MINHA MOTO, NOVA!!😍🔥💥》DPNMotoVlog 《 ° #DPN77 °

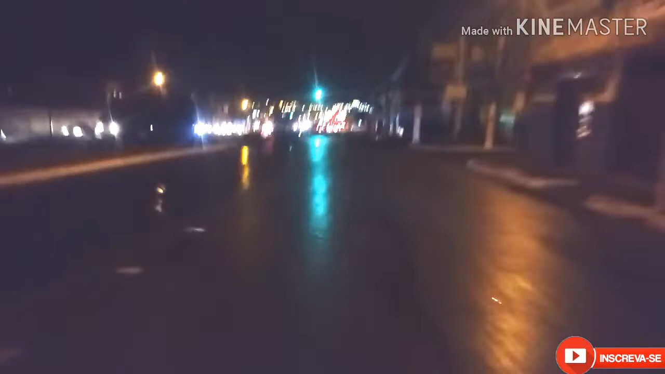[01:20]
Suspender os pezinhos aqui que é pra não molhar a bainha da casa. Se inscreva aí em nosso canal. Um detalhe, pessoal, ativa o sininho, beleza? Aqui não adianta nem acelerar, porque chegar ali senão tá fechado. Os postes tudo apagado aqui na BR. Desculpei pela imagem se tiver um pouco escuro. Mas vamos que vamos. O canal não vai parar, não. 310 inscritos, se Deus quiser, vamos atingir a marca dos 500 esse mês. Será?